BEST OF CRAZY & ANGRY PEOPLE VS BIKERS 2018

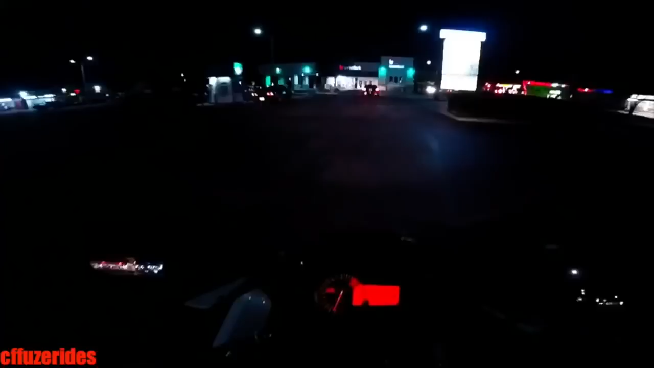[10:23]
Oh, look at that. Look at this fucking idiot right here. Hey! hey